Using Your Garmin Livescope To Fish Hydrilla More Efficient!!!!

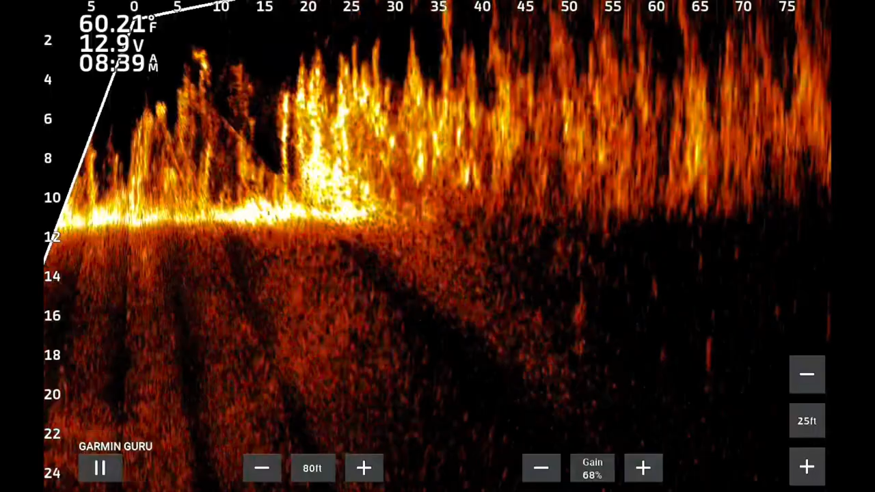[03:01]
On screen: water 60.21°F
And I mean, it's growing out to 13, 14, 15 feet. I mean, very, very deep. So what you do is you back off with your live scope and you'll see where I back off here and start to get into a little bit deeper water.
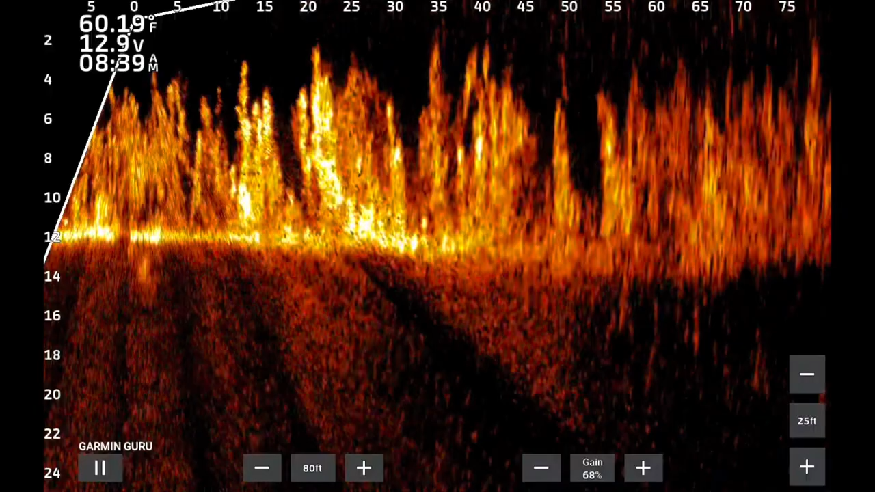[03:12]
On screen: water 60.19°F
Now, what I'm doing is I'm looking for where it's starting to shorten up and starting to get where it's getting a lot more sparse. Cause that's where I believe the fish will be located. Now, as I was starting to do that, now what you can do is when you take your, uh, for example, in this one, whether it be a jerk bait or whether it be an a rig spinner bait, crank bait, you know, whatever bait you choose that you think is best for the situation, you see how I'm throwing it and I'm, I'm just using it and I'm working it slowly atop,
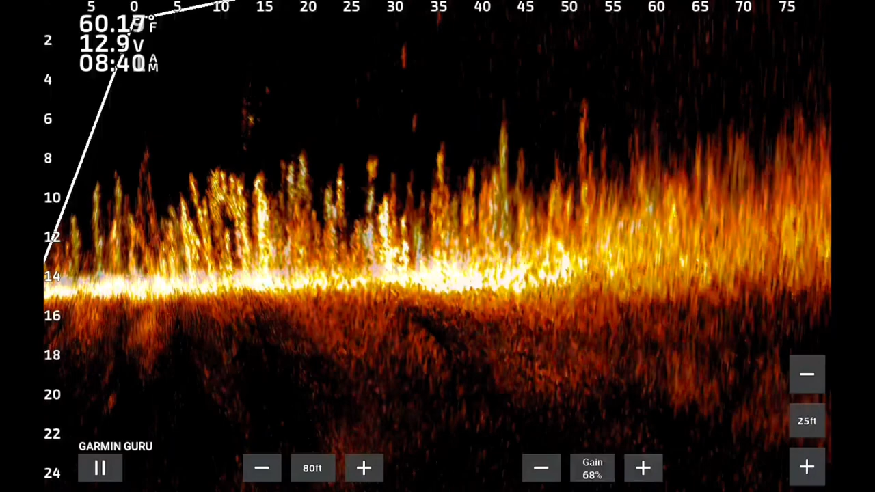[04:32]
uh, more effective. You don't always have to see the fish. It's, it's wonderful tool for using and being able to work your bait and work it perfectly and be more efficient because being efficient with the bait. There we go right there. See, I'm being real efficient. I'm working along the edge and those big fish, they just, they were giants.